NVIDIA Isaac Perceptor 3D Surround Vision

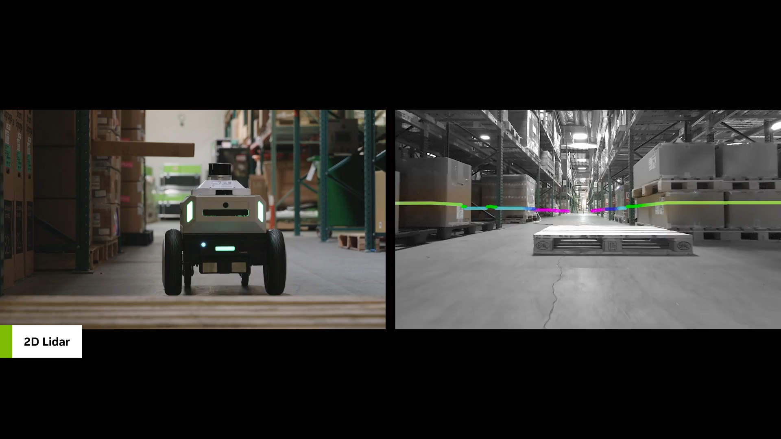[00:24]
Using robust AI-based depth estimation,
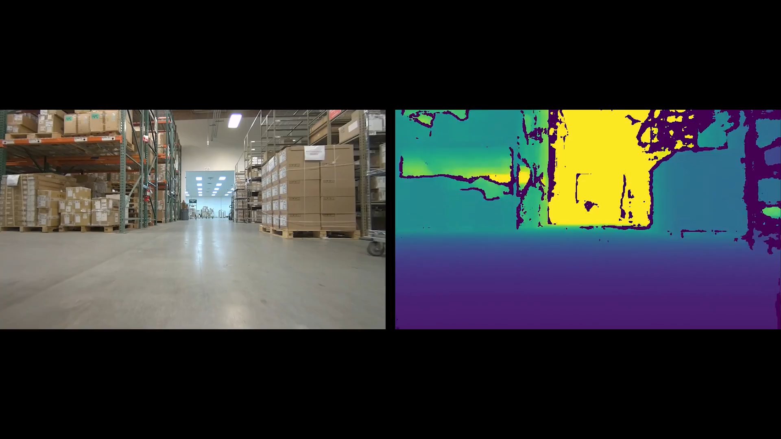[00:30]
GPU-accelerated 3D reconstruction, and semantic segmentation,
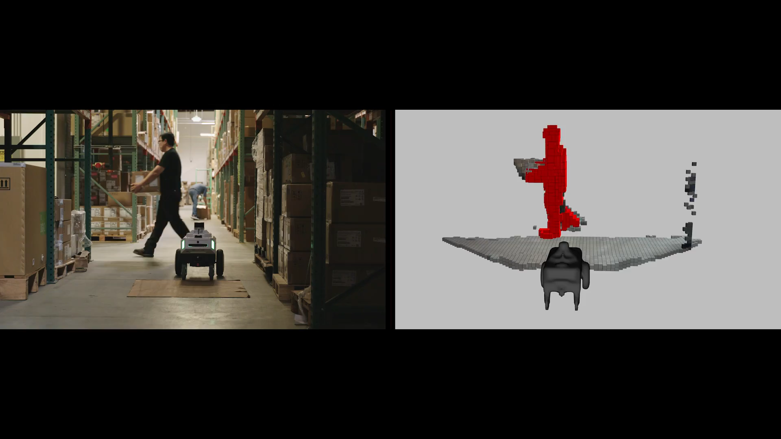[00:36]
the mobile robot is able to work more safely alongside humans.
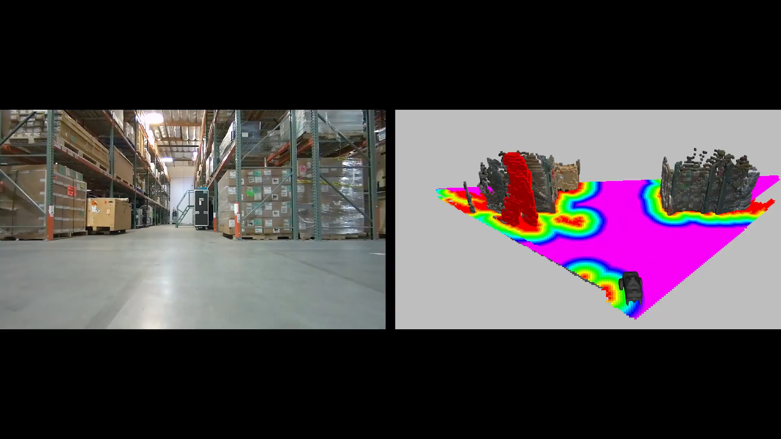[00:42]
With ISAACSIM, we generate massive amounts of synthetic data for training and